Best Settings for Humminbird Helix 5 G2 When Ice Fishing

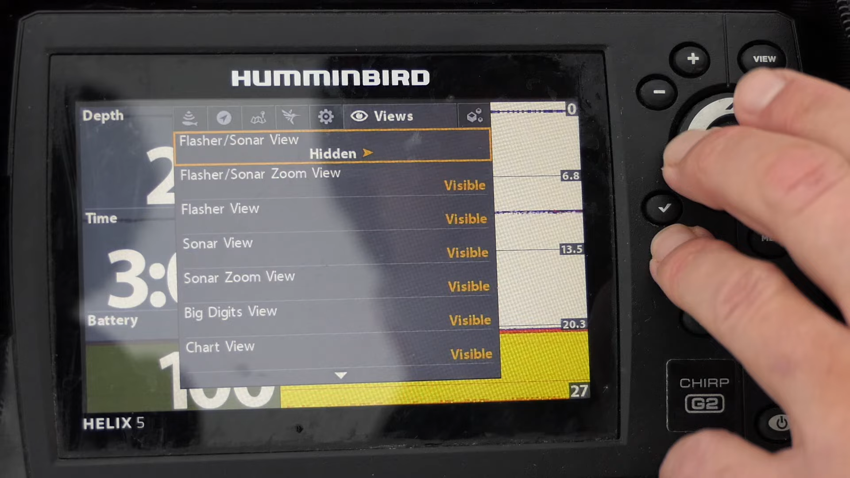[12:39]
Flasher sonar zoom view, I can hide it. Flasher view, okay, I might use that. Sonar view, I'm using that right now. I don't use the sonar zoom. I don't need the big digits view. I'm not gonna be using chart too much, but I will keep it up there because I might want a GPS brush pile or something.
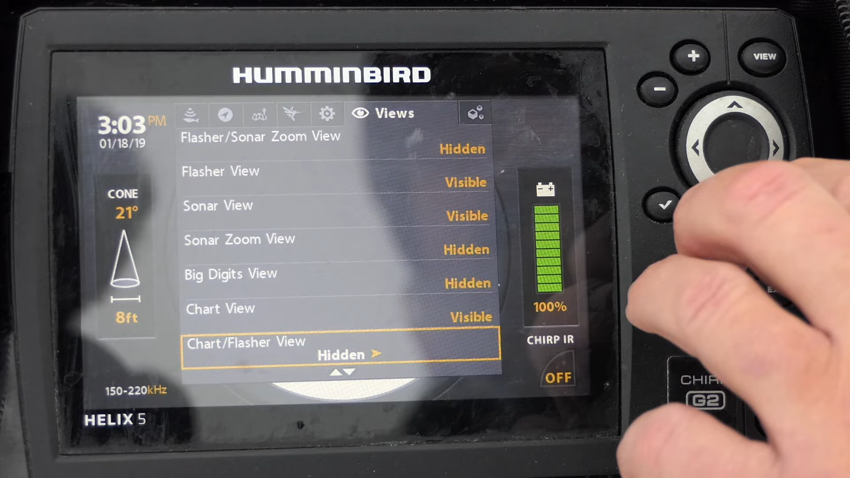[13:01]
I don't need chart flasher view. I don't need chart sonar. Everything else should be hidden. Snapshot and recording view, I don't need that. Now when I go out, all I have to do is cycle through the few views I'm using. So here's my sonar view.
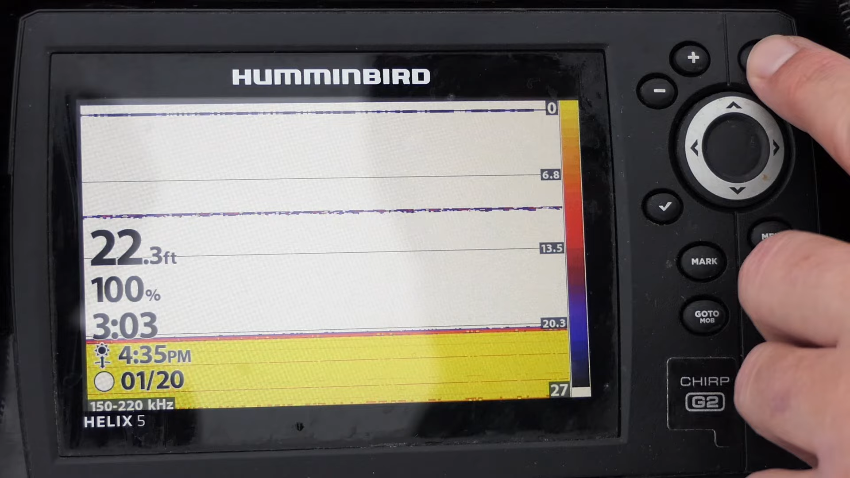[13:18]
On screen: depth 22.3 ft
Here's my GPS view. I'll give away my lake I'm at today.
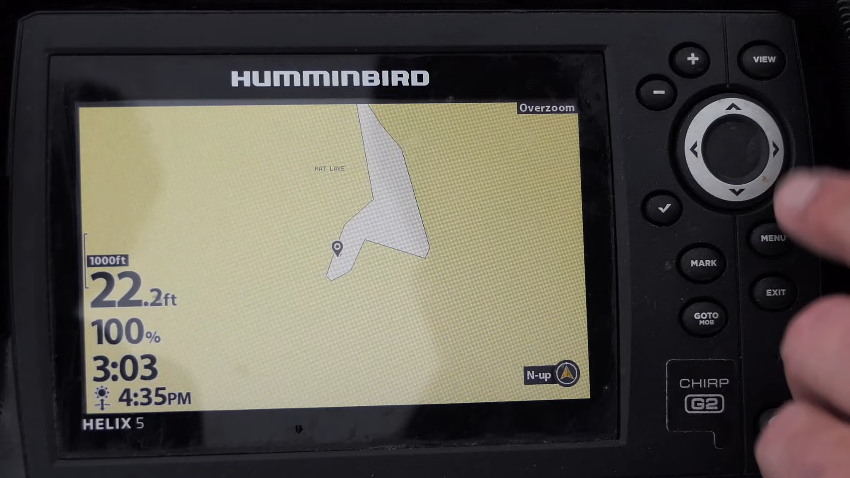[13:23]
Here's my flasher view. So here's, if you've never used the flasher view, I have a really good video on how to differentiate between these two. The original video I made was before this software update was available on this unit. You can see they've dramatically improved the flasher view, but I'll post the link to the video up above right now. But basically, this is the surface down to the bottom right here at 22 feet.
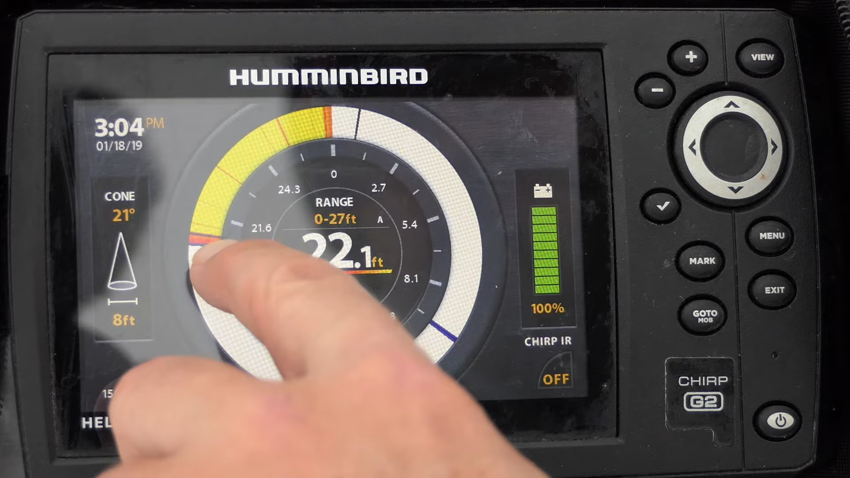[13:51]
On screen: depth 22.1 ft
It's actually a little bit down in there, so there's a little bit of soft bottom. And then here's my jig. So you can see it going up and down. Okay, well, I hope that this helps answer some of the questions about how to run your Humminbird Helix G2 ice units. Play around with that software when you're out there. That power of this unit is in its flexibility. And, I mean, even just making small moves,